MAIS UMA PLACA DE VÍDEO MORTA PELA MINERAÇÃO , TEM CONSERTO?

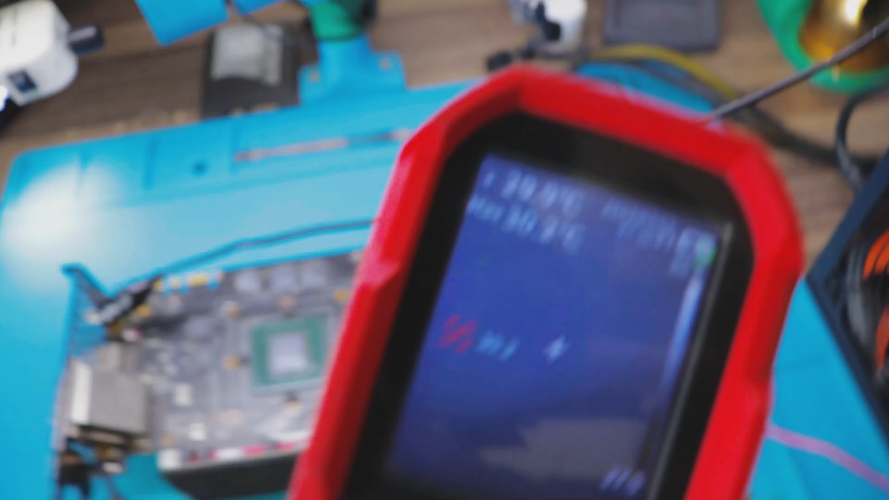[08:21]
E o mais engraçado também que eu descobri, injetando a tensão e olhando com a câmera térmica, essa trilha da placa aqui esquentou bastante. Exatamente essa trilha aqui. E agora, Gregory, o que a gente faz? Hã?